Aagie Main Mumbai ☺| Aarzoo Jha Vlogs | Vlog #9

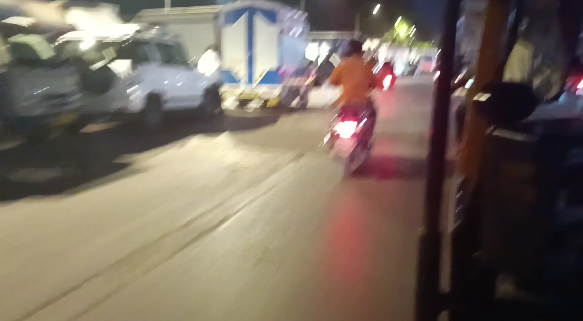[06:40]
तो फाइनली अभी मुंबई के रोड पे आ गए। अभी आज से स्टार्ट हमारा।